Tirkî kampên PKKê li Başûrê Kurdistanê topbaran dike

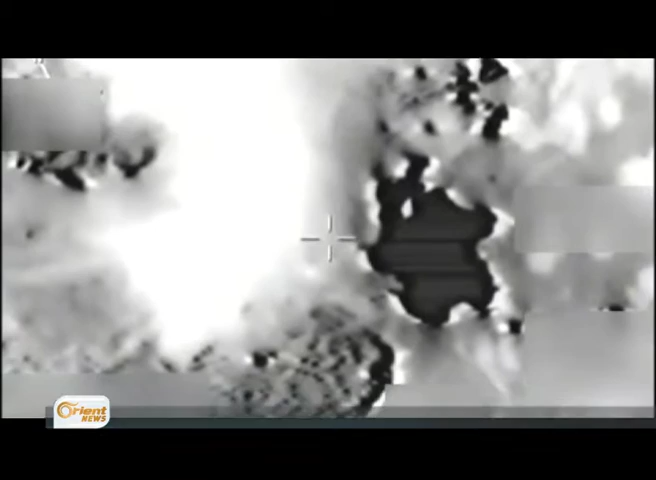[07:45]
کود شوابوری ده فروکه این ترکی نفچه جولمرگی به هجمارک ایریشان آرمانج کرن نه. بیکو انجام نوی ورن دیار کرن نه.